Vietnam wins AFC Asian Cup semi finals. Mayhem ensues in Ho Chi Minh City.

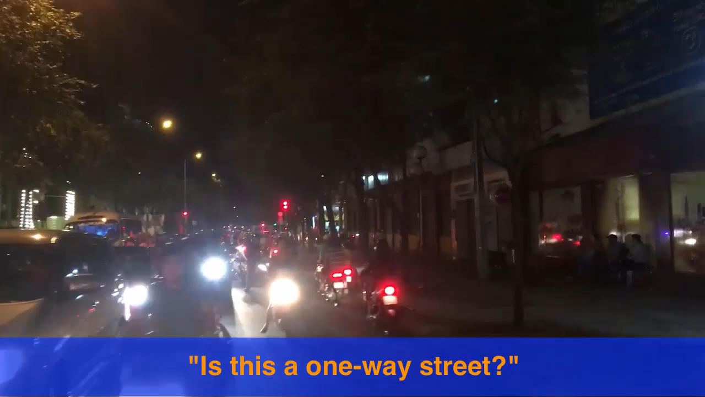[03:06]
Is this a one-way street? No, it's not a one-way street. No?